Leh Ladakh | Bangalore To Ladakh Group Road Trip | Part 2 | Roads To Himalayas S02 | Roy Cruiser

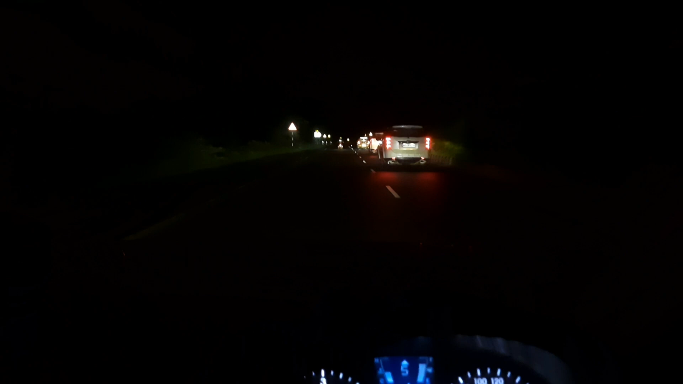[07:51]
जैसा मैंने बताया कि थोड़ा हमारा रिम बैंड फिर से हो गया था, क्योंकि रोड से बहुत ख़राब है यहाँ का, कहीं भी अचानक से पोर्ट होल्स मिल सकता है आपको। आप देख सकते हैं एक फार्मेसी में हम लोग यहाँ चल रहे हैं, सामने सारी गाड़ियाँ हैं, मैं सबसे पीछे हूँ, आगे रोहित भाई हैं, 2 XUVs एंड बगल में एक बाइक चल रही है मोहन भाई की,
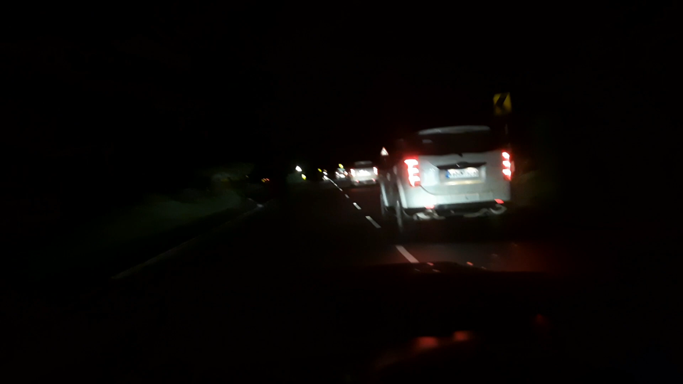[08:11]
क्योंकि लेट नाइट हो गया है, अनएक्सपेक्टेड टाइम है 2 बजे के आसपास रात, थोड़ा सा टाइम इधर कंज्यूम हो गया ये ठीक हो कराने में,
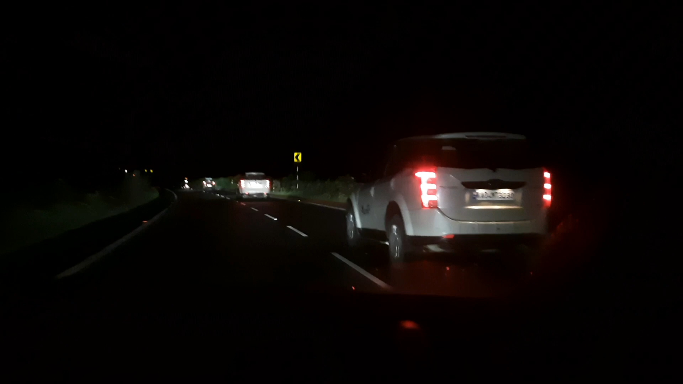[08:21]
बारिश भी हो रही थी, फिर हम लोग खाना खाने भी रुक गए डिनर के लिए, तो अभी वहीं पे जाएंगे हम लोग, सब जाके खाना खा ही लिए हैं, रेस्ट करेंगे दिन, कल मॉर्निंग स्टार्ट करेंगे ग्वालियर के लिए।
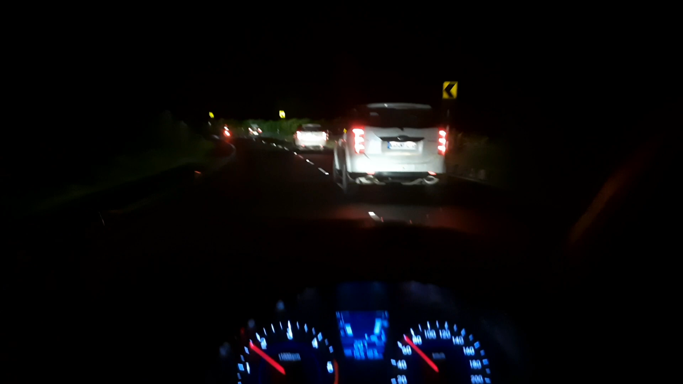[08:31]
देखिए पूरा रही हमारी रैली जा रही है आगे, सबसे पीछे मैं हूँ, टेल कर रहा हूँ, रोहित हेड लीड कर रहे हैं।